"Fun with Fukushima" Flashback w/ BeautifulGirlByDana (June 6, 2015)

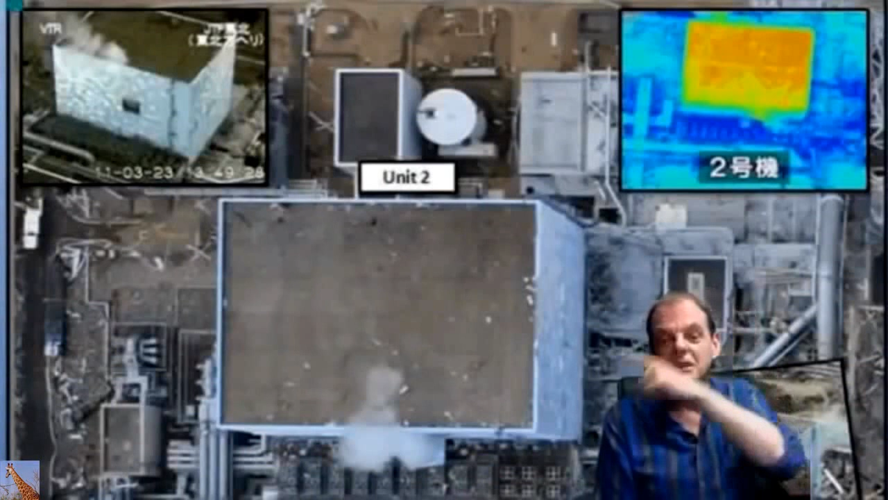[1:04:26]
That's the roof. That's where the spent fuel pool is. But it's okay, Dana.
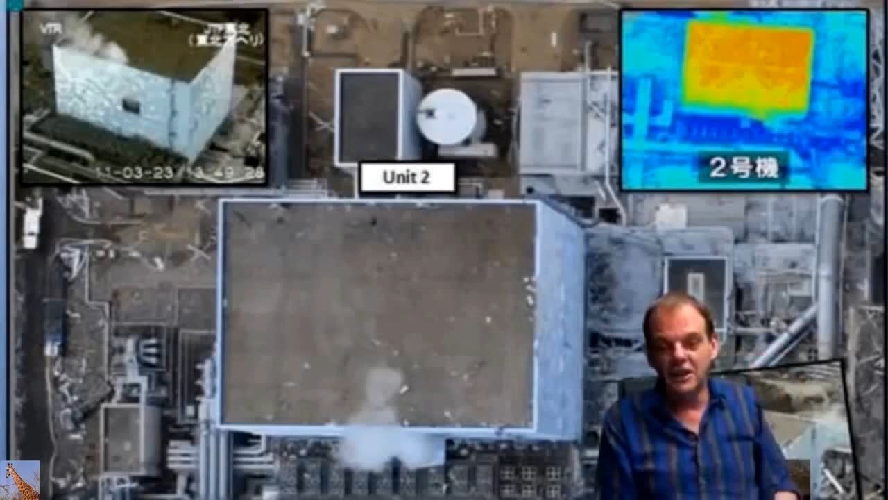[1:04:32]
Now, you see that heat signature in that building? There ain't going to be a heat signature in this building. You know why? I'll give you like 5 or 6 minutes to think that one through.